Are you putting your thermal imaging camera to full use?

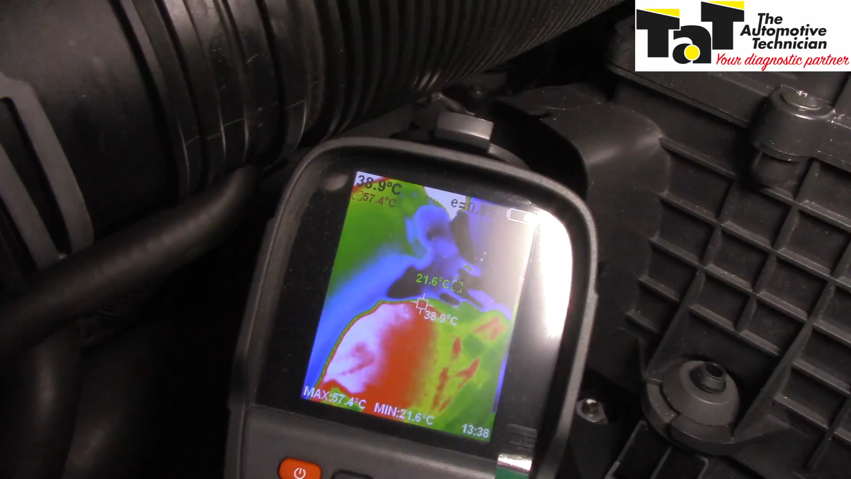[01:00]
On screen: max 57.4°C, min 21.6°C
And it's what? 21 degrees. Doesn't look like that's opening at all, does it? Like on that side of it, it's hot this side, but not that side of it. So that's kind of weird, isn't it?
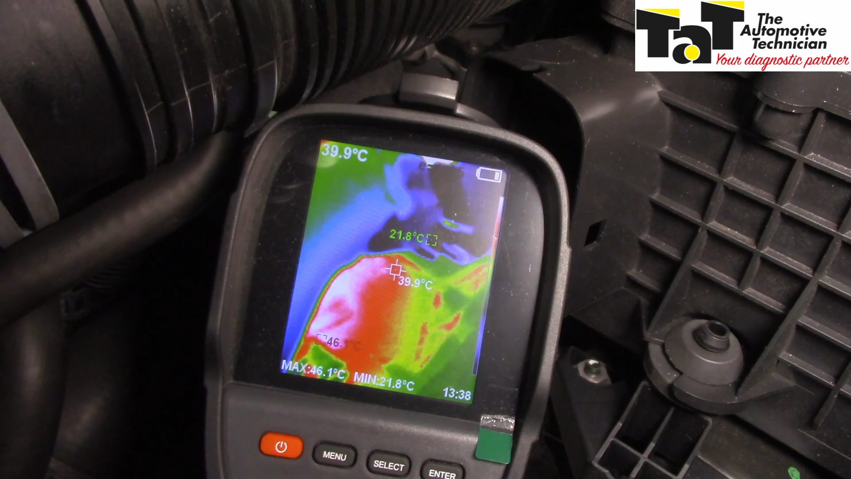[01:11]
On screen: spot 39.9°C, max 46.1°C, min 21.8°C
Maybe that's the reason. Might be they didn't do both thermostats. Perhaps they just did one of them.
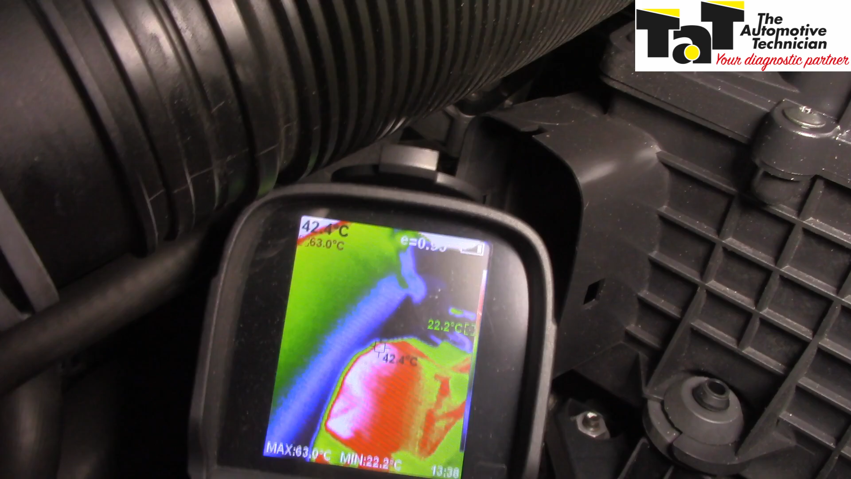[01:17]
On screen: max 63.0°C, min 22.2°C
And, you know, that might be the cause of it. And now with hybrids and EVs becoming more common, the use of a thermal camera is invaluable.
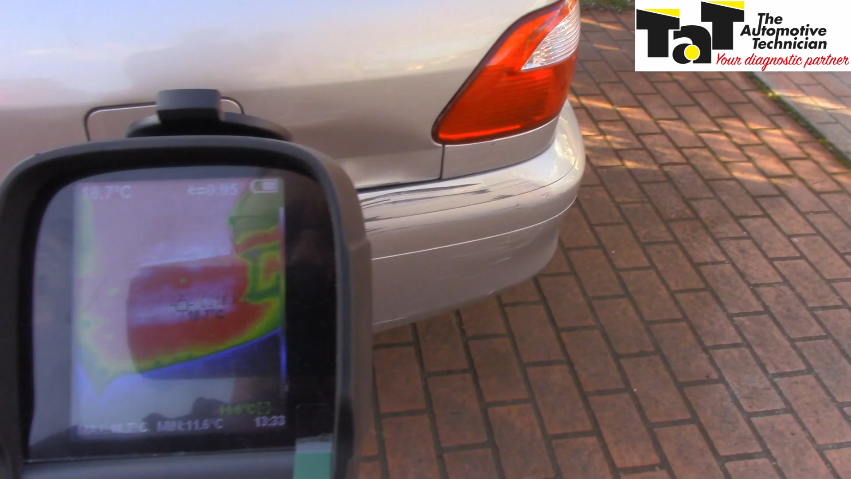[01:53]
It's in behind the rear bumper itself. But you can see there's definitely a hot spot there, can't you?
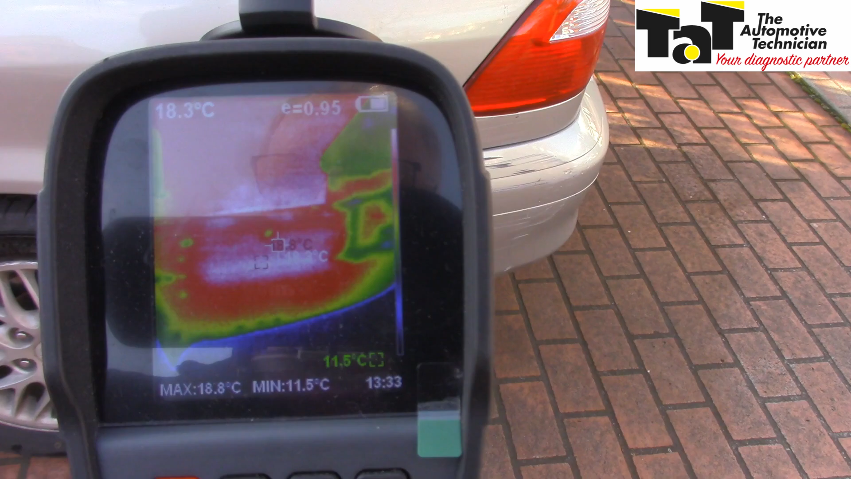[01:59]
On screen: spot 18.3°C, max 18.8°C, min 11.5°C
We're measuring about 18 degrees. I had 20-something degrees there before.
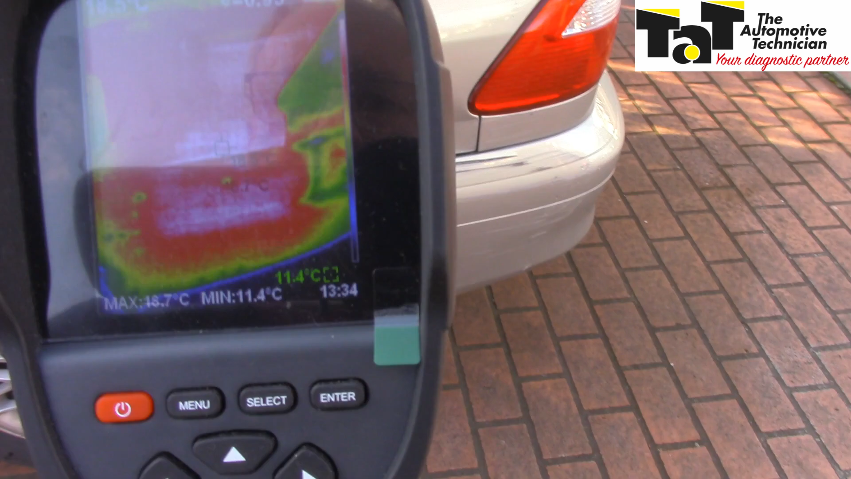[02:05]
On screen: min 11.4°C
And you can see just above the bumper there, there's our bumper there.
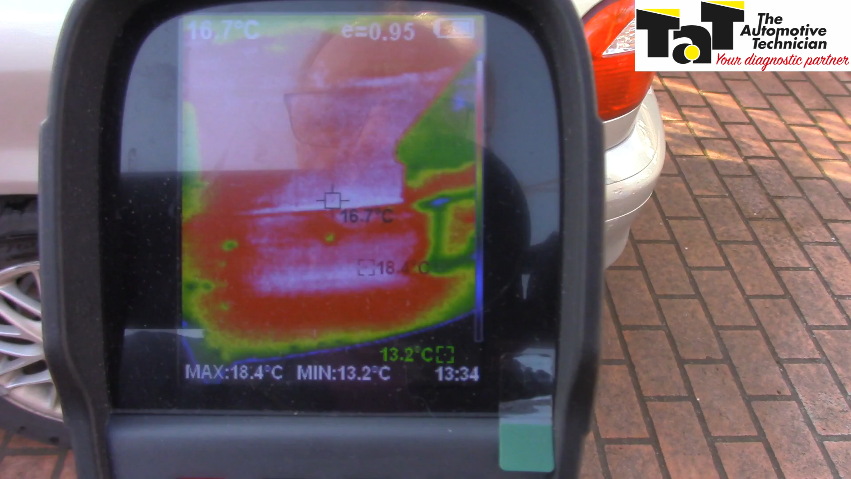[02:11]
On screen: spot 16.7°C, max 18.4°C, min 13.2°C
If we come back there, you can see just above it and below it, you can see the white leaching out.
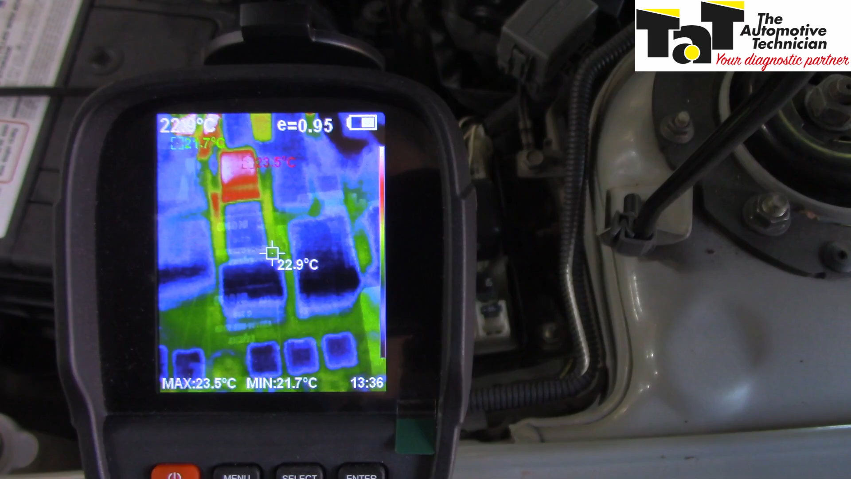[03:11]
On screen: spot 22.9°C, max 23.5°C, min 21.7°C
You can see it's lit up like a Christmas tree. Sometimes you need to put your hand in there just to give it a comparison so that it doesn't look for a single heat source. But in this case, the park lights have been on for a little while and you can see that that relay is quite hot.
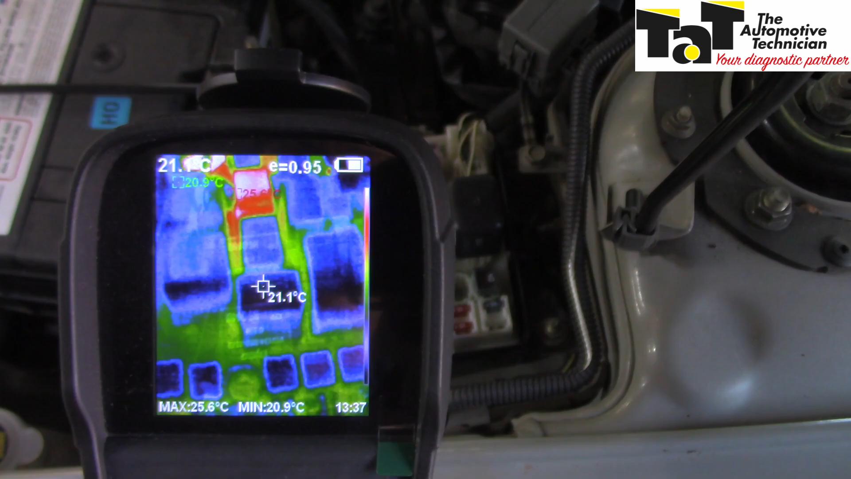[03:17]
On screen: spot 21.1°C, max 25.6°C, min 20.9°C
So it's a good indicator for a parasitic drain. Another example of a parasitic drain is when Brendan Sorensen was able to use the thermal camera to isolate a module that was not going to sleep and therefore draining the battery overnight.
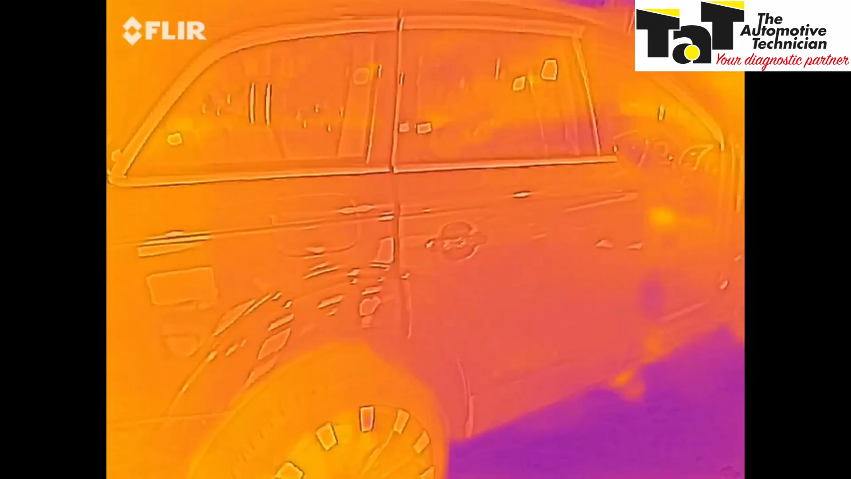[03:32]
So going around and looking for any drawers on this thing.
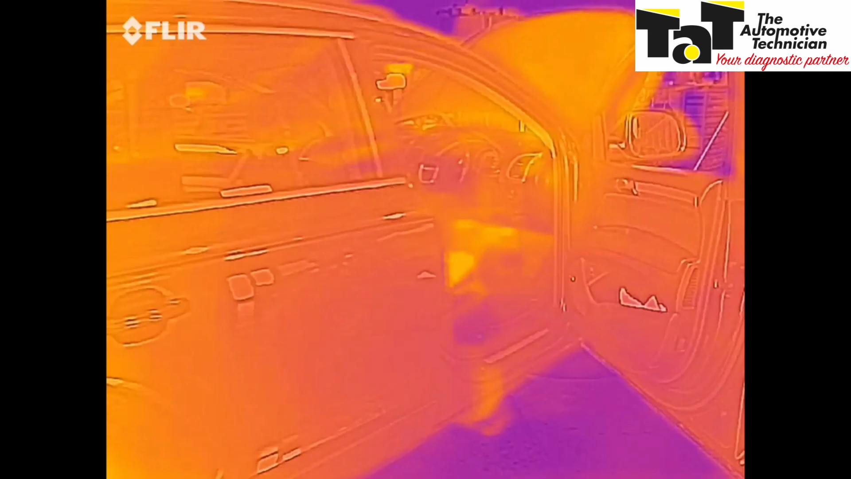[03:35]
It's been sitting for a good few hours now. Engine's still warm so that's throwing bits off.
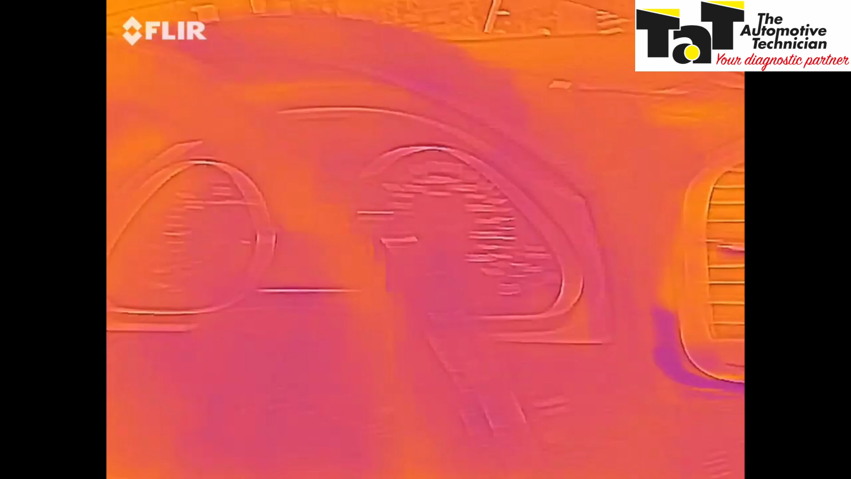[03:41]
You'll see how it's hard to see because everything's quite cool. Where if you give it a reference, say put my hand in the picture,
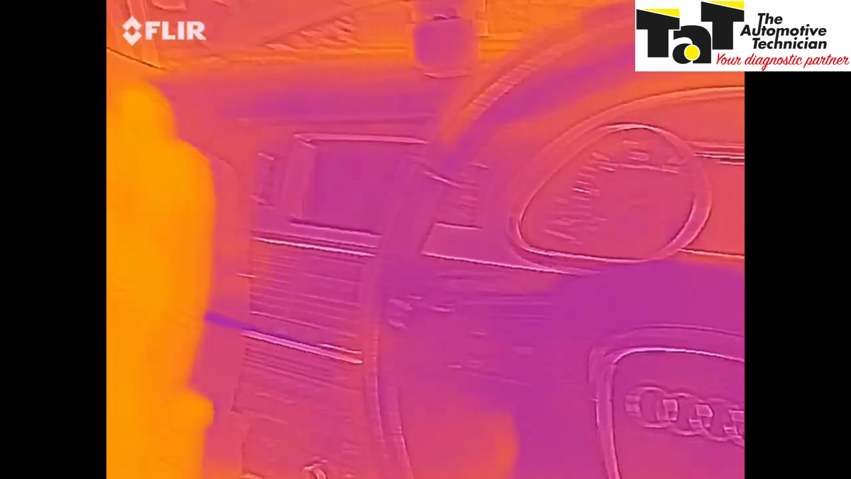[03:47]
everything goes quite cool now and makes it a lot easier. I'm looking around here and I got up to the
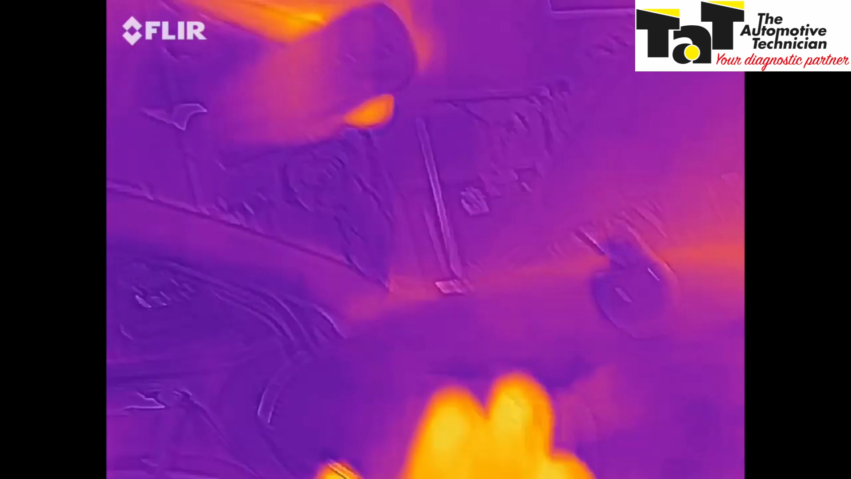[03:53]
mirror and even when I had my hand there, you'll see that mirror is cooking.
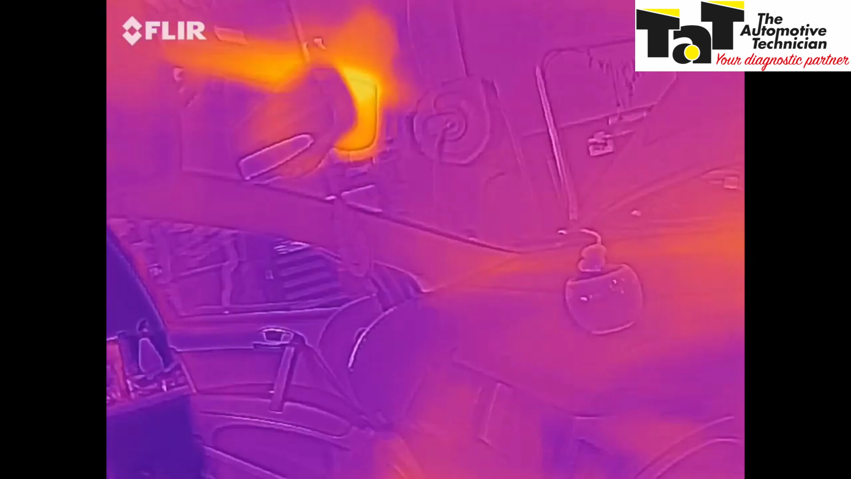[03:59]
If I came out to the front, the mirror, even with my hand as a reference, let's move it out of the way, you'll see that thing.
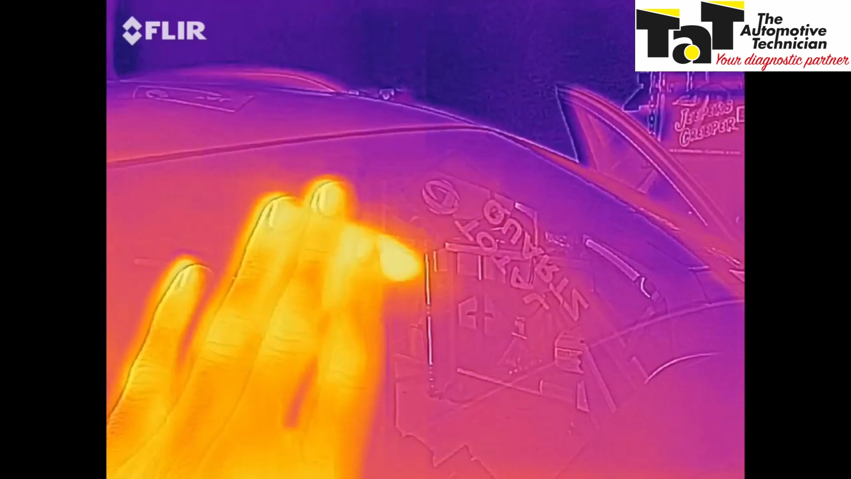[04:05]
So when I touch the centre point of that mirror, it is hot, it's red hot.
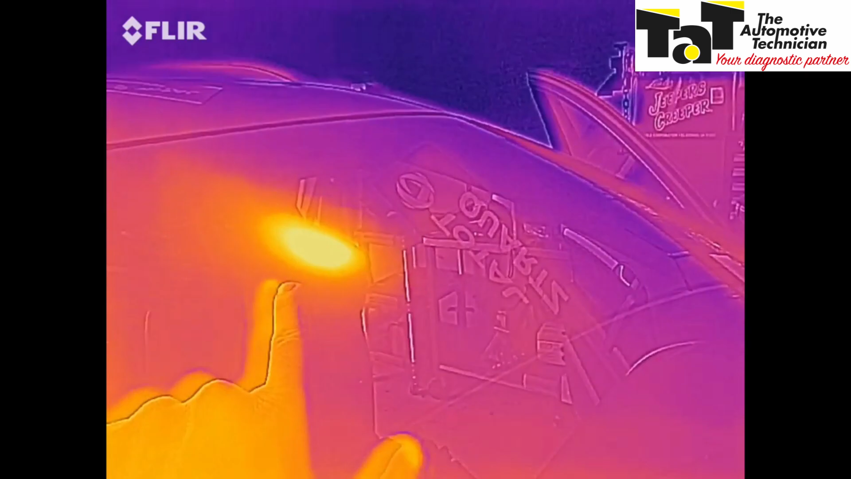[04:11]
So I think we've found our draw. So by using this thermal camera, it made his diagnostic path a lot easier.